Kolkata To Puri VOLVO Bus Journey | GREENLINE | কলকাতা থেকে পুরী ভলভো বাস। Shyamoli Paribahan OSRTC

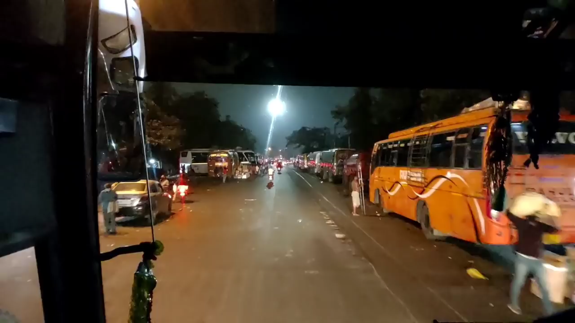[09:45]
এবং তার জন্যে আমাদের কলকাতা ছেড়ে গঙ্গা পার করে ঢুকতে হবে হাওড়া জেলায়।
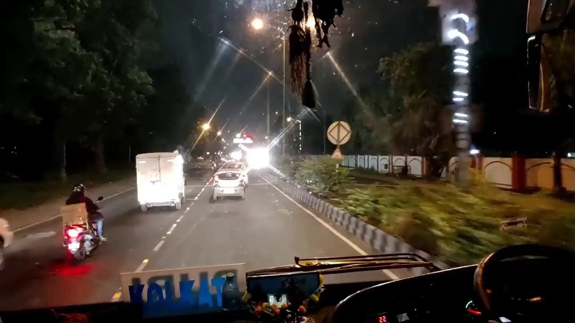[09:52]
অগত্যা ধর্মতলা হইতে খিদিরপুরগামী রাস্তা ধরে দ্বিতীয় হুগলি সেতুর লক্ষ্যে এগোলাম।
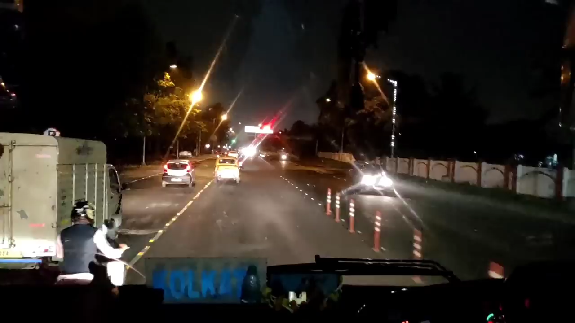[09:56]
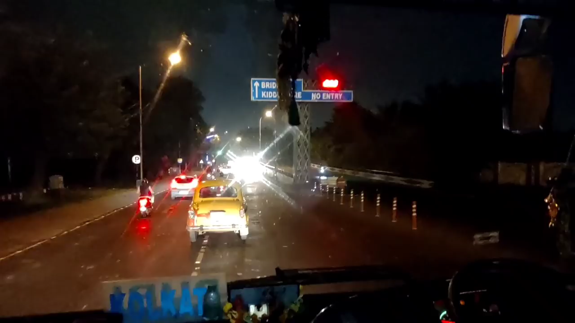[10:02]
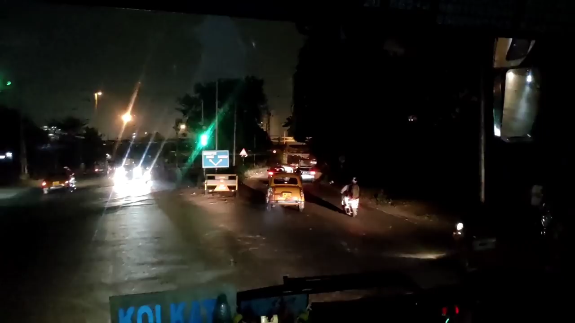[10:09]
শহরের বিভিন্ন প্রান্ত থেকে পৃথক রাস্তা এসে একত্রে
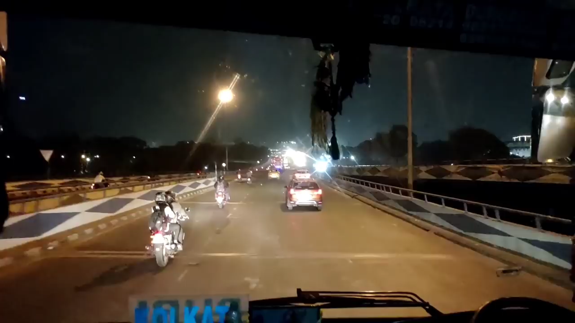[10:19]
জড়ো হয়ে ক্রমশ ভূপৃষ্ঠ ছেড়ে উঠতে থাকল বিশাল আকার বৃষ্টির দিকে। বিদ্যাসাগর সেতু ভারতবর্ষের প্রাচীনতম কেবল ব্রিজ,
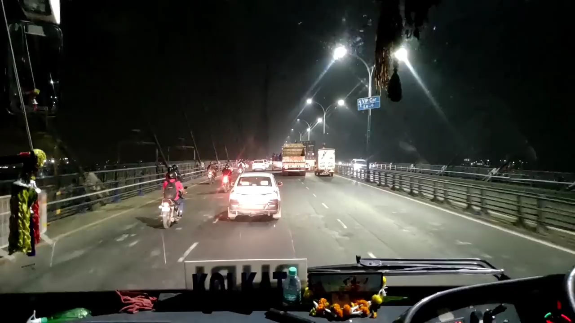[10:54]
এমতাবস্থায় চাপ বাড়তে থাকে কলকাতা এবং হাওড়া সংযোগকারী হাওড়া এবং বালি ব্রিজে।
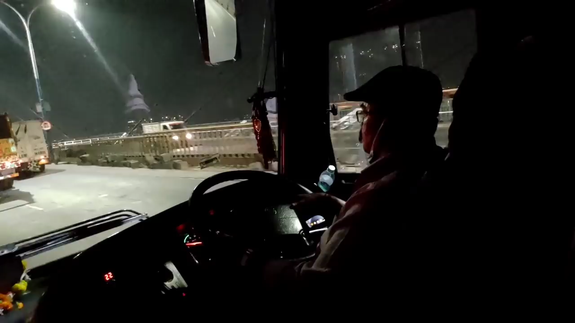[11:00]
মূলত এই সমস্যা সমাধা করতে তৈরি করা হয় হুগলি নদীর ওপরেই তৃতীয় ব্রিজ, যাতে কলকাতার সাথে দিল্লি, মুম্বাই, চেন্নাইয়ের মতো বড় বড় শহরের সংযোগ হয়ে ওঠে অতিশয় সহজ। মাটি থেকে 85 ফিট উঁচু ব্রিজটি থেকে আলোক উদ্ভাসিত হাওড়া শহরটি দেখে মনে হচ্ছিল যেন নিশীথের অন্ধকার আকাশে কোটি কোটি গ্রহ নক্ষত্র জ্বলজ্বল করছে।
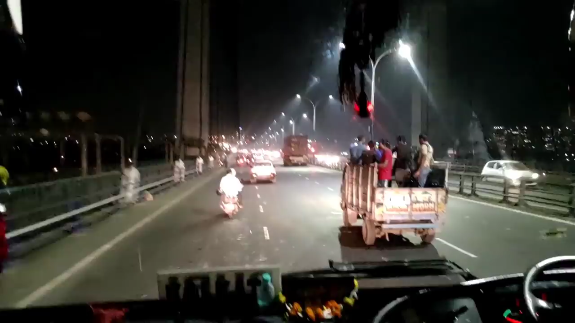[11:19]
চোখ জুড়ানো দৃশ্যটি দেখতে দেখতে নদী পার করে আমরা ক্রমশ নামতে থাকলাম ব্রিজ থেকে।
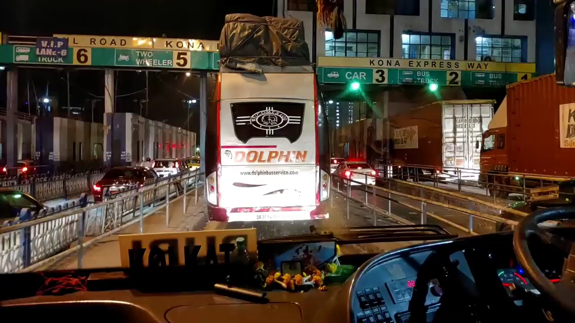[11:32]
রাত তখন 8:35। ব্রিজ পার করে আমরা এসে পৌঁছলাম হাওড়া শহরের সেকেন্ড হুগলি ব্রিজ টোল প্লাজাতে। এখানে টোলটি নেওয়া হয় মূলত এই ব্রিজের রক্ষণাবেক্ষণের জন্যে।
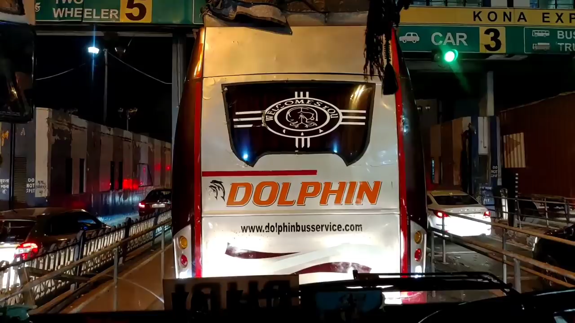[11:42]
টোল পে করে আমরা কোনা এক্সপ্রেস ওয়ে ধরে এগিয়ে চললাম সাঁতরাগাছির দিকে।
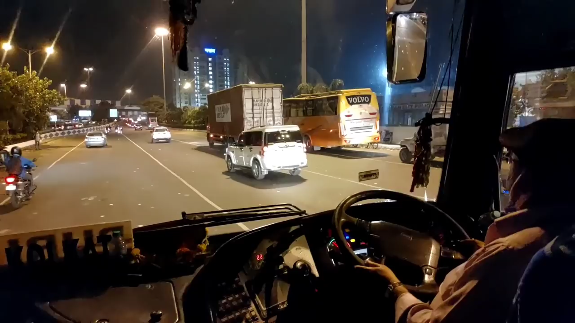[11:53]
রাত 8:50 নাগাদ পেরিয়ে গেলাম সাঁতরাগাছি স্টেশন।
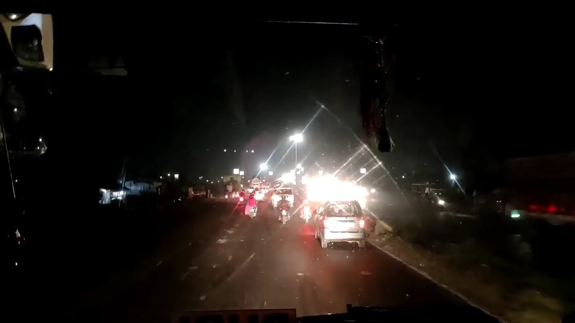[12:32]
কোনা এক্সপ্রেসওয়ে ধরে কিছুটা এগোতেই এসে পৌঁছলাম কোনা মোড়ে।
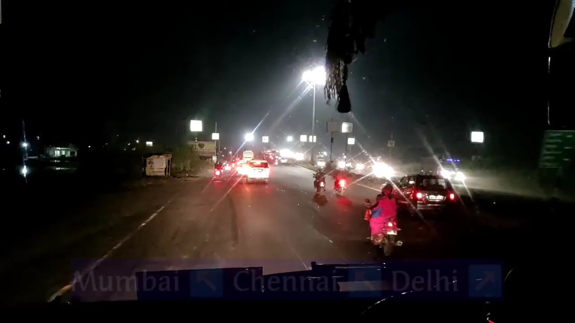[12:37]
এখান থেকে ডান দিকে দিল্লির রাস্তা এবং বাঁ দিকে মুম্বাই ও চেন্নাই যাওয়ার রাস্তা, অগত্যা বাম দিকের রাস্তা নিলাম।
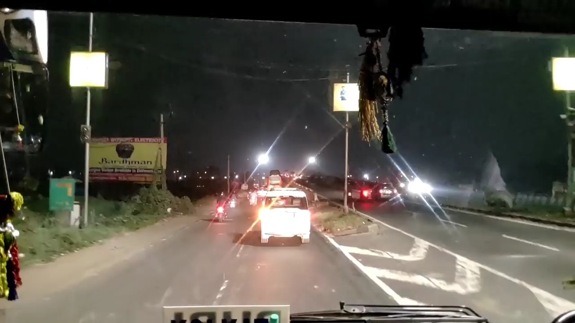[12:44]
বাঁদিকে খানিকটা এগোতেই দেখা মিলল বিশাল আকার সেই জাতীয় সড়কের, যা আমাদের নিয়ে যাবে আমাদের গন্তব্যে।
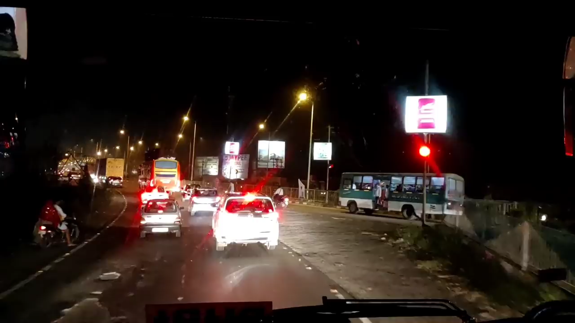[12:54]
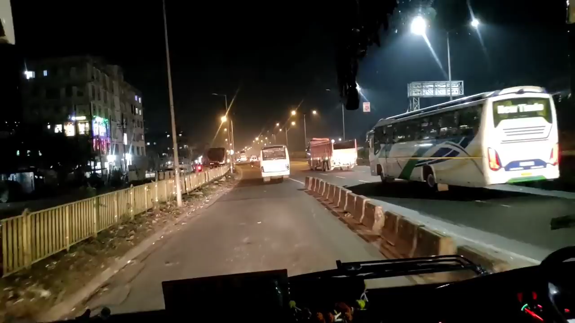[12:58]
ঘড়িতে প্রায় তখন 9টা। কোনা এক্সপ্রেসওয়ে ছেড়ে আমরা প্রবেশ করলাম ন্যাশনাল হাইওয়ে 16-এ।